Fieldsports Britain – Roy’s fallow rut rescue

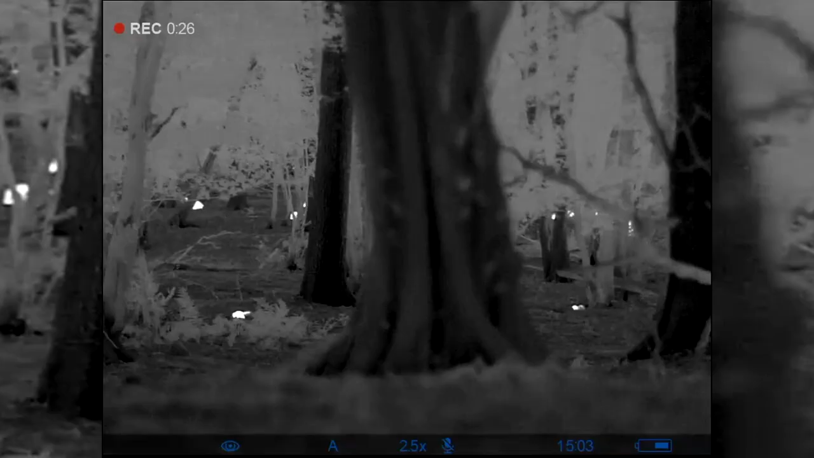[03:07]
The Pulsar Helium 2 XB50 Thermal is proving helpful with so many potential wily does between us and our prize.